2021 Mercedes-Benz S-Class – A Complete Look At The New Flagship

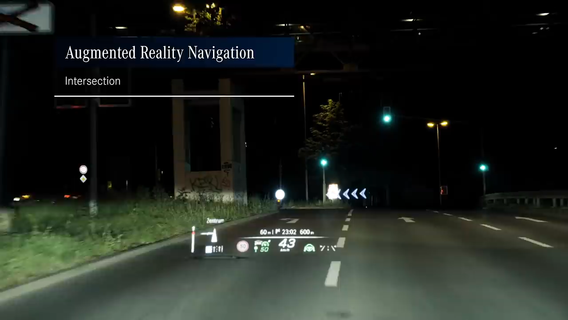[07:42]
city situations where you have to make complex you know right then left then right or roundabouts or things like that and it'll also help you prevent you from blasting past